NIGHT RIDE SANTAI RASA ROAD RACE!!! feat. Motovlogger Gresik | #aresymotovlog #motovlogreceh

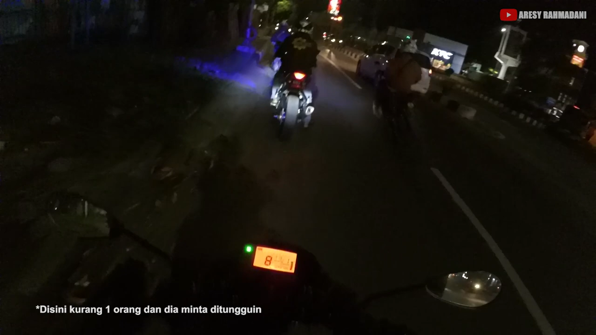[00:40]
Kita masih nunggu orang lain, jadi biar tunggu barengan sih sebenarnya. Biar nggak sendiri-sendiri, biar nggak kepisah satu sama yang lain. Kita di sini malam-malam kalau misalkan suasana di kota Gresik ya begini, kita jalan-jalan, ada yang pakai sandal, ada yang ya namanya juga ini dadakan.
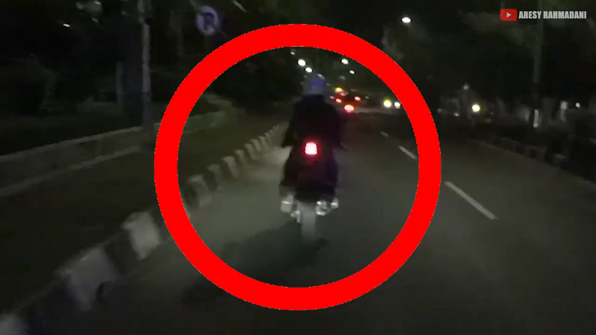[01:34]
kira-kira apa aja sih modifikasinya yang udah dilakukan sama Mas depan ini yang pakai R15. Kayaknya harus kenalan deh nanti. Nggak tahu, harusnya malam ini sih kelihatan ya untuk view-view-nya seperti apa.
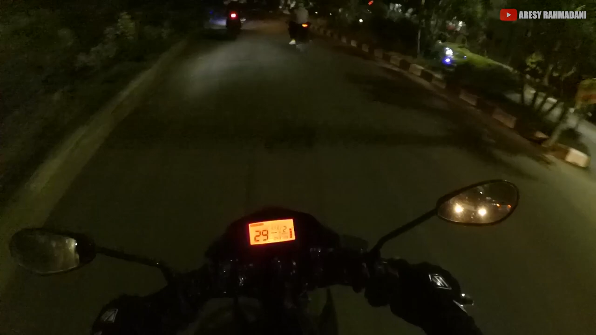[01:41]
Jadi, ini ada berapa orang nih? 1 2 3 4 termasuk gue.
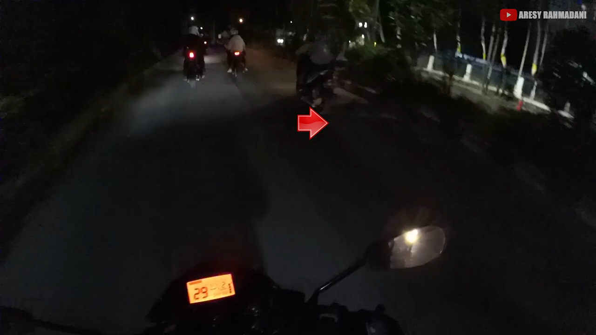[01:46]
Itu sebelah kanan tadi, oh ya itu si Faiz.
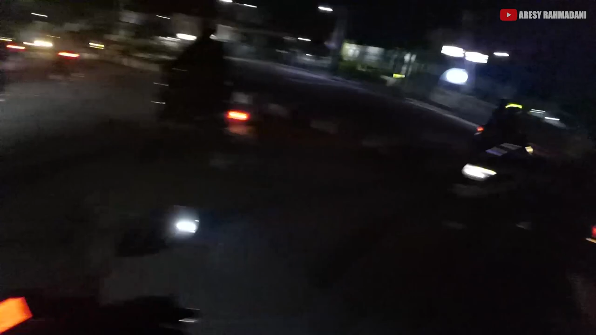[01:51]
5 6 6 orang 6 orang.
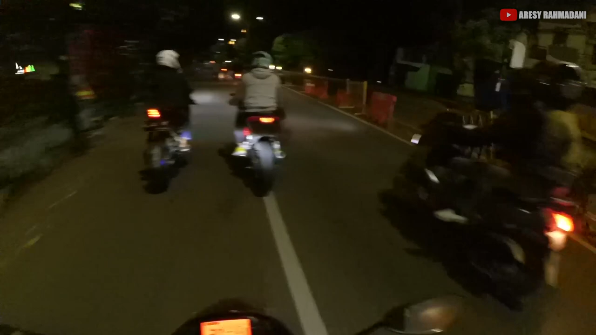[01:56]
Tuh 7 orang. Jadi jalan-jalan ini asik juga sih, karena kan gue sebelumnya belum pernah tahu ya daerah Gresik kalau misalkan naik ride. Akhirnya gue naik ride juga. Gue bakal update-update sedikit mengenai naik ride ya. Sorry nih kalau misalkan videonya sedikit kurang berkesan. Ya kita di sini have fun aja gitu loh. Nanti kalau misalkan ada Dolvo kayaknya lebih asik deh. Kita masih nunggu yang lain kayaknya deh.
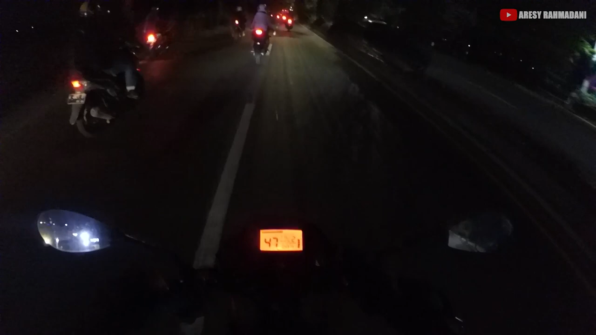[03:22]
Ya, sorry guys kalau misalkan gue sedikit banyak diem. Karena emang lagi nikmatin banget ini cuaca. Lagi nikmatin banget naik ride kali ini. Jadi ya sudah, gue happy-happy fun aja lah. Jalan-jalan, malam-malam sama dengan orang-orang. Yes. Happy aja. Oh, ini perbatasan apa ya? Gue juga gak ngerti.
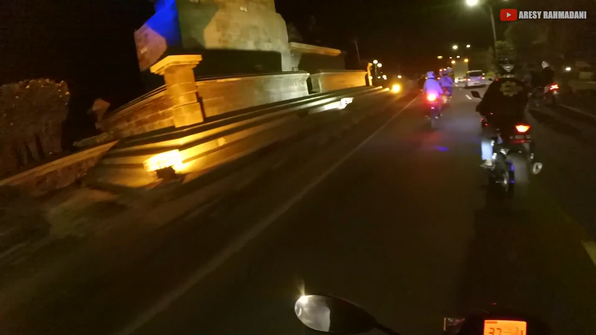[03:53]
Ada yang dimatiin guys motornya. Kocak banget ah. Ini gue baru kenal sih. Ah, jalannya nggak rata guys. Jalan-jalan di Gresik. Ada masjid bagus guys. Keren tuh.
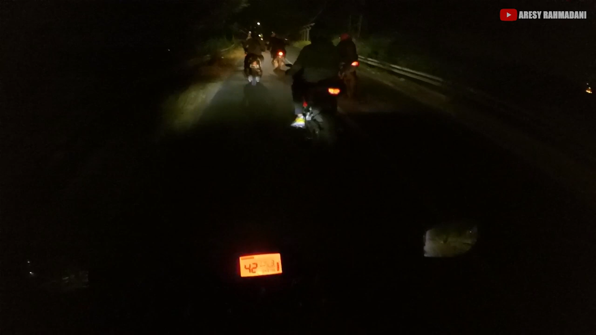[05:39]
Nah ini pom bensin suci ya.
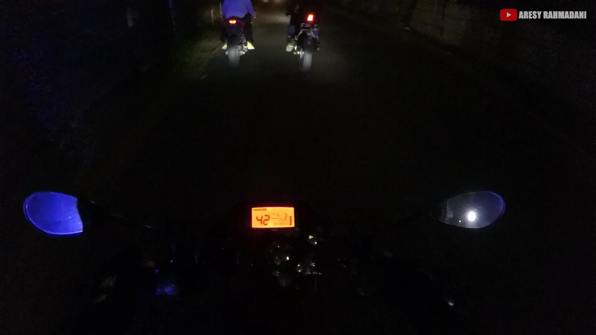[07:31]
Malam-malam ya di wilayah kawasan industri Gresik gitu. Gak tau deh, kayaknya di kamera nggak terlihat deh.
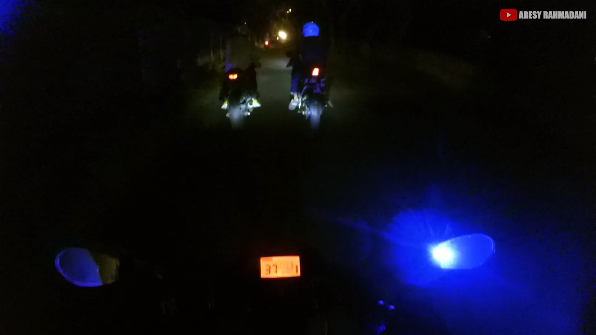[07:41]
Cuman harusnya sih terlihat karena kan apa lampunya lumayan ya, lumayan terang gitu. Cuman nggak tahu deh, kayaknya banyak backlight dari kendaraan-kendaraan yang ada di depan kita deh.
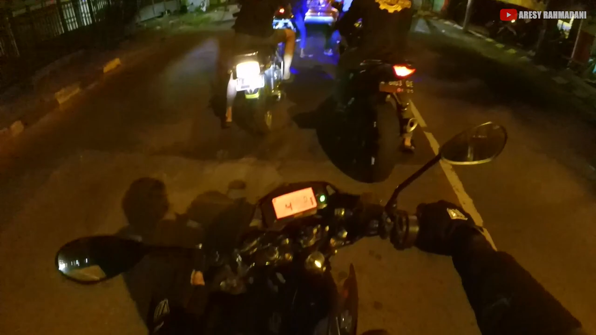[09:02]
Mbak makannya. Ah, kondisi di Gresik untuk naik ride kurang lebih seperti ini ya. Harusnya sih bisa bagus gitu gambarnya. Karena ya kalau misalkan kurang bagus, gue mohon maaf karena kan di sini kan cahayanya kurang ya.
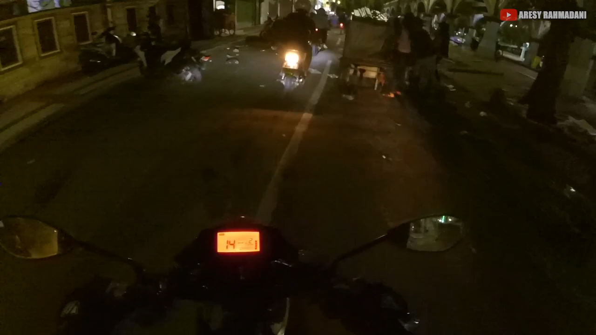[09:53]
Ah, habis bersih-bersih kayaknya, atau habis ada pasar dadakan kali ya, atau pasar kaget, nggak ngerti deh. Pokoknya di sini ramai banget kalau misalkan malam-malam ini, nggak ngerti habis ngapain. Nah kita hanya keliling aja ya dari alun-alun tersebut, nggak tahu kita habis ini mau jalan kemana. Pokoknya ngabisin bensin aja sih. Mulai.